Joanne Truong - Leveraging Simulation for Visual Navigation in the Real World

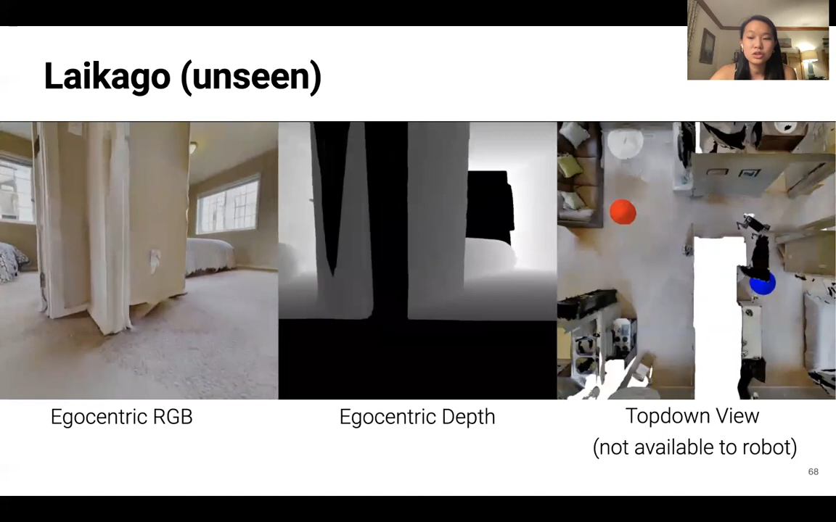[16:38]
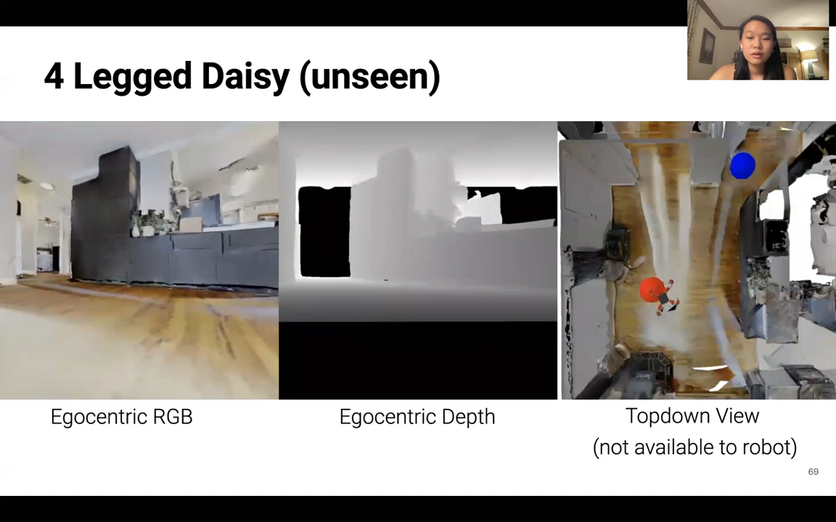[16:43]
Next is four-legged DAISY, another robot previously unseen during training, and we see that it is also successfully able to reach the goal.
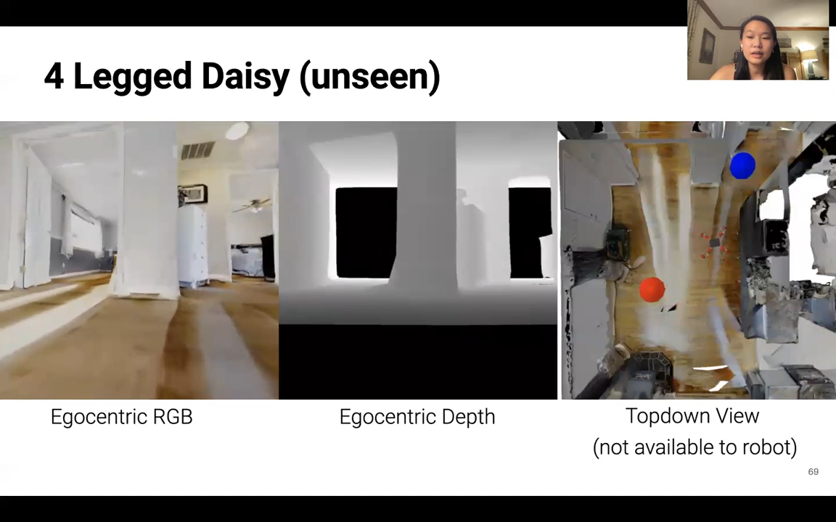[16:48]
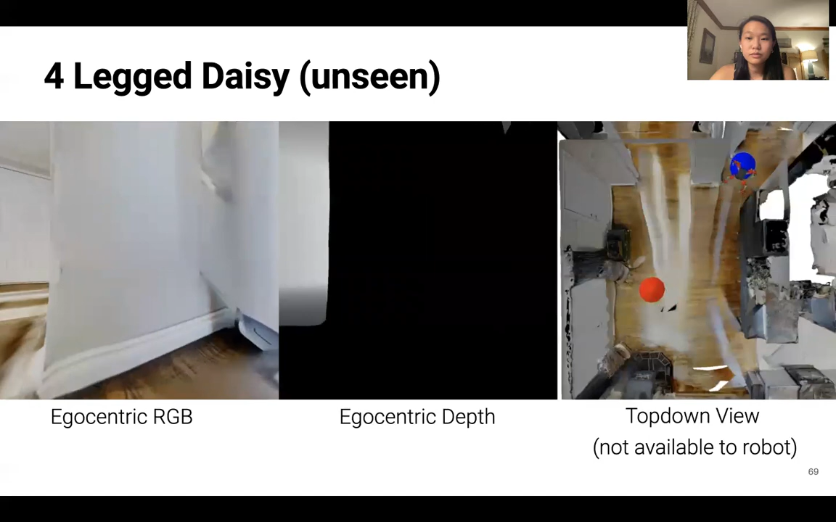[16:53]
We also show zero-shot sim-to-real generalization on an A1 robot in a new home using a policy learned purely in simulation.
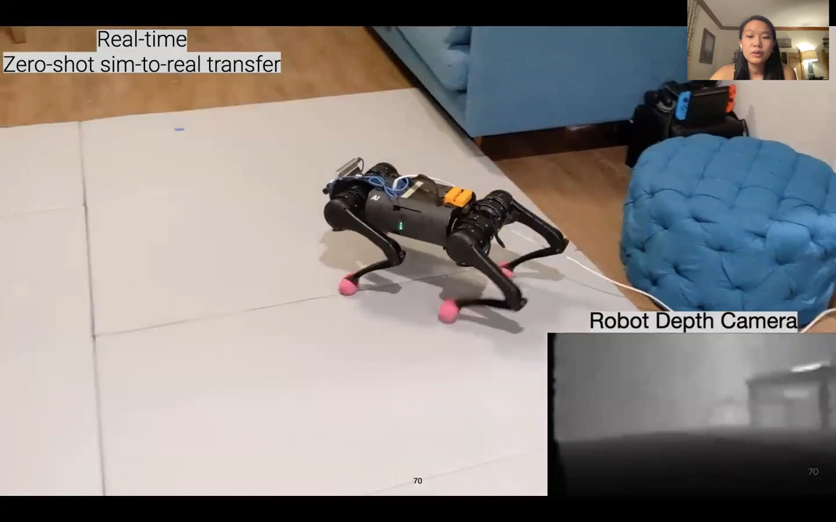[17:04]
We use the robot-specific embedding found during training without needing to fine-tune to the real-world environment.